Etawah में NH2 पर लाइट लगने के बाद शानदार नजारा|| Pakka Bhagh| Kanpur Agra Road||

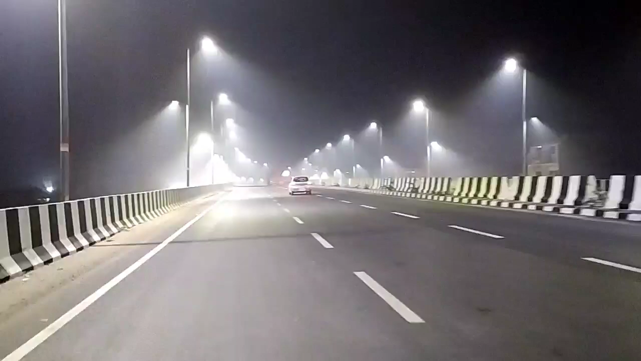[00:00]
नमस्कार दोस्तों दे न्यूजगाई यूट्यूब चैनल पर आपका स्वागत है और आज हम आपको दिखाने वाले हैं इटावा की जो लाइटिंग विवस्ता है रात में किस तरीके से गवाम करती है एनेश टूपर तो आप देख सकते हैं किस समय हम एनेश टूपर चल रह रहेंगे जहां तक यह